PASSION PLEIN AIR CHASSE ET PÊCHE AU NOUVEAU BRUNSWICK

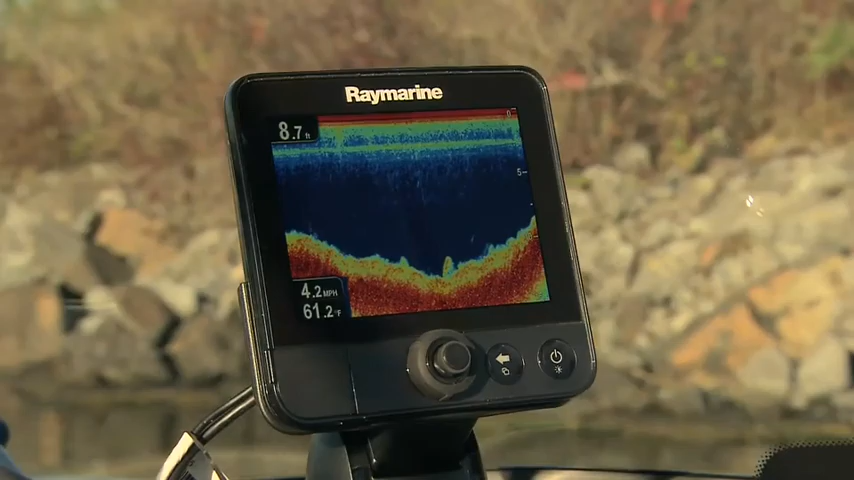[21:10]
On screen: depth 8.7 ft, water 61.2°F, speed 4.2 mph
Absolument, André. C'est le nouveau Dragonfly de Raymarine.
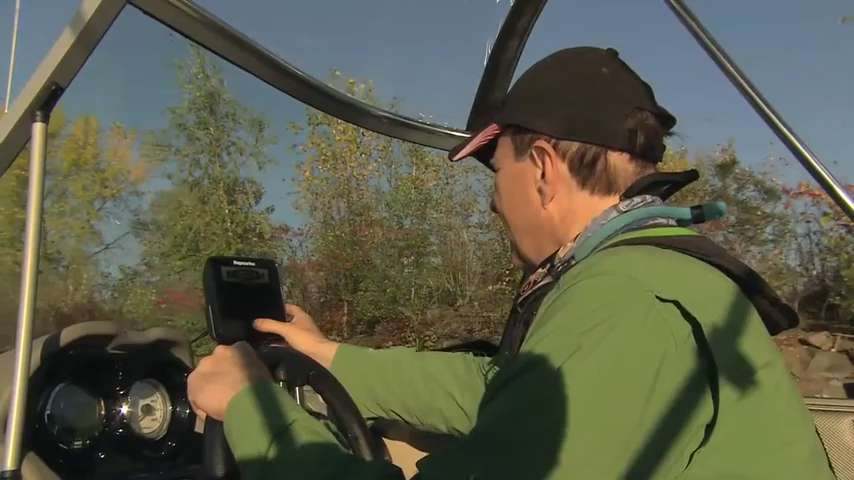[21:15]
Et c'est le sonar GPS le plus facile à utiliser que j'ai jamais eu la chance de toucher.
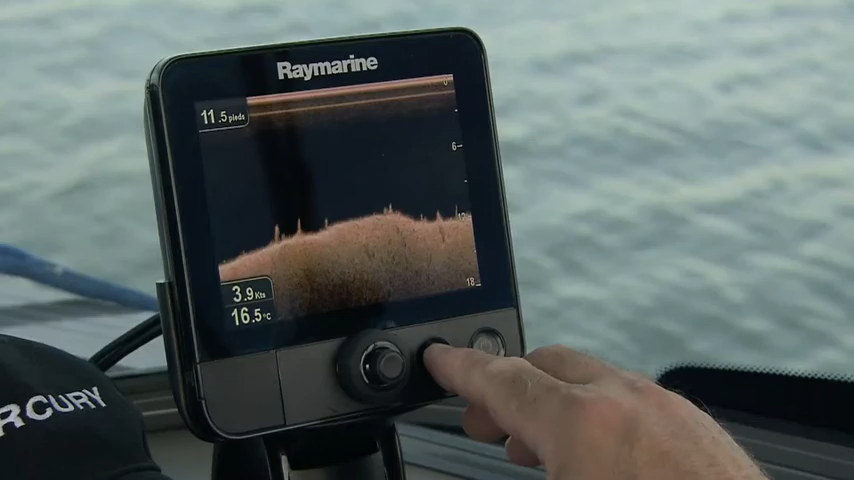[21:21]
On screen: depth 11.5 ft, water 16.5°C, speed 3.9 kn
Alors là, une imagerie presque photographique du fond des structures et du poisson, c'est vraiment très précis.
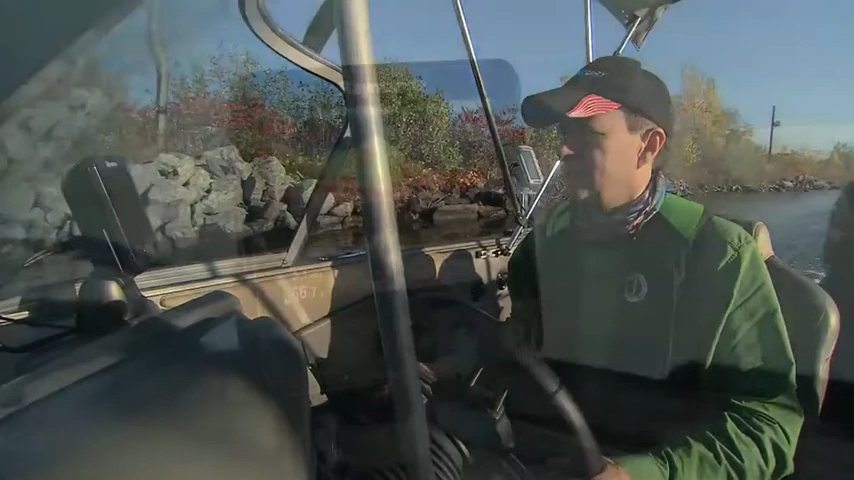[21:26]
C'est un sonar qui fonctionne à deux canals. Donc, on peut rapidement voir les objets près du fond,
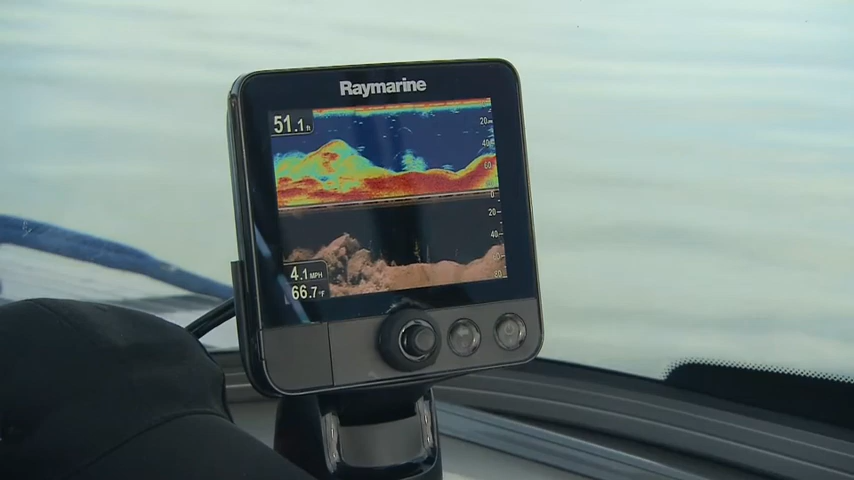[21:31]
On screen: depth 51.1 ft, water 66.7°F, speed 4.1 mph
les roches, les structures, les épaves.
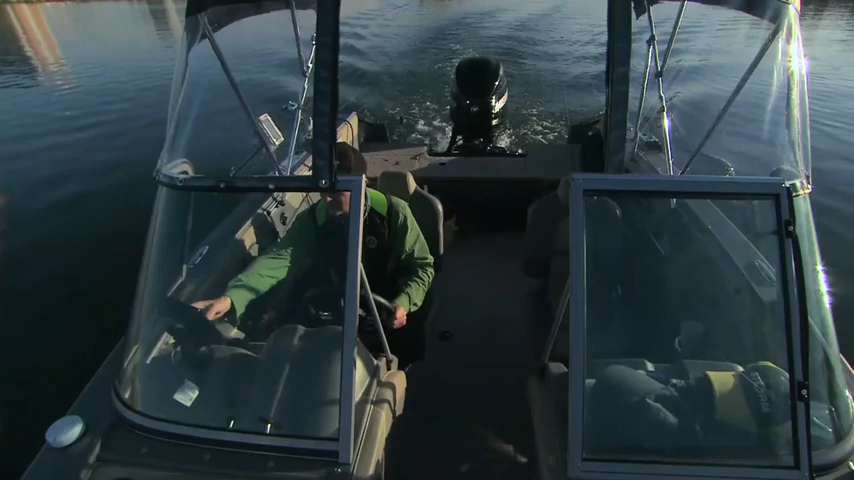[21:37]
C'est presque une photo sous-marine. Donc, on voit vraiment bien qu'est-ce qui se passe sous l'eau. Et aussi, la résolution est très, très élevée.
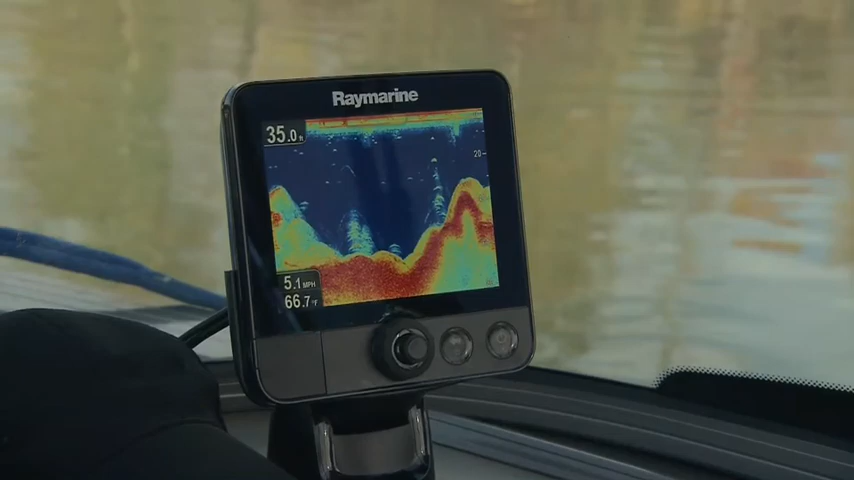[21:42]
On screen: depth 35.0 ft, water 66.7°F, speed 5.1 mph
Ça, c'est important pour les pêcheurs de Doré, par exemple, ou le Touladis.
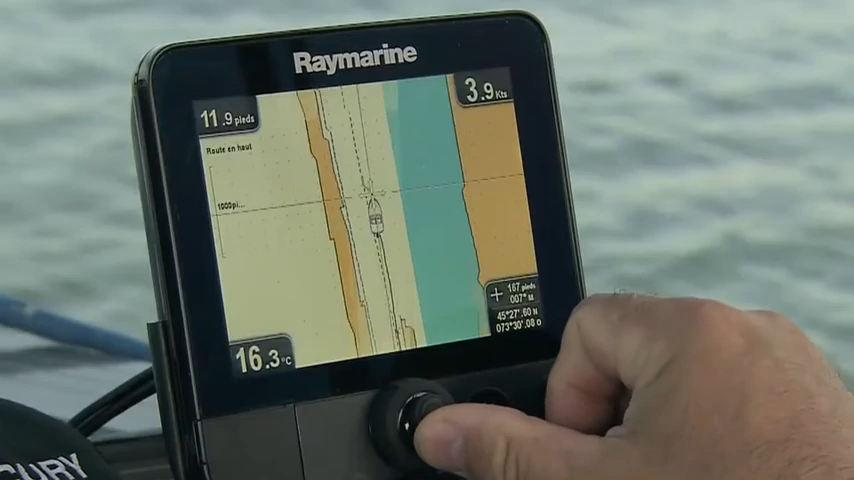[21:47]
Et c'est aussi un excellent lecteur de cartes SD, comme les cartes Navionix, pour la navigation par cartographie.
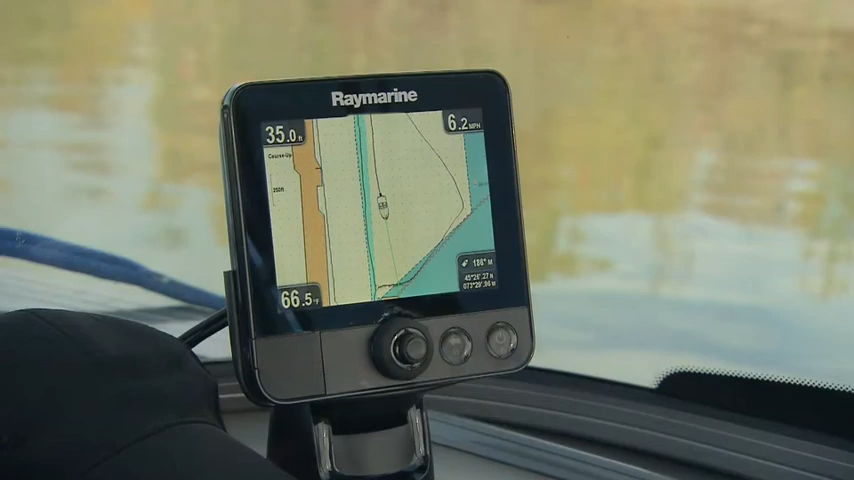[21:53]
Donc, pour la navigation, les points de cheminement, les passes à troller, les routes pour la navigation, pour la sécurité. C'est très important.
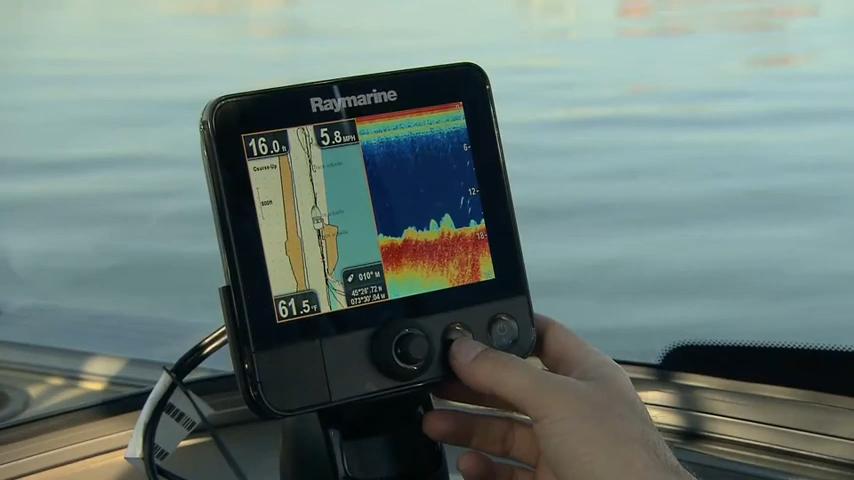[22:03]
On screen: depth 16.0 ft, speed 5.8 mph
Et il y a un récepteur GPS de 50 canaux. Donc, tu peux imaginer, André, la précision. C'est une précision plus petite que la longueur de ta chaleur.
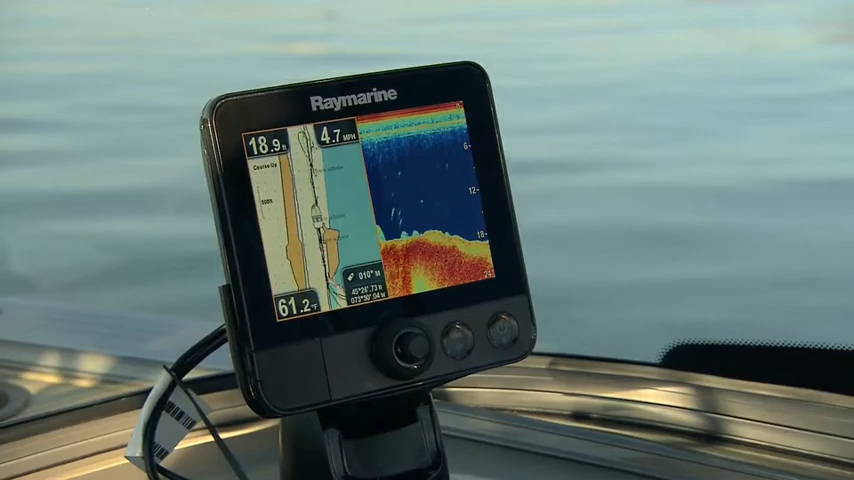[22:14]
On screen: depth 18.9 ft, water 61.2°F, speed 4.7 mph
Donc, tu sais vraiment où tu te trouves sur le plan d'eau en question. Et tu es en train de dire que c'est fait spécialement pour moi, ça?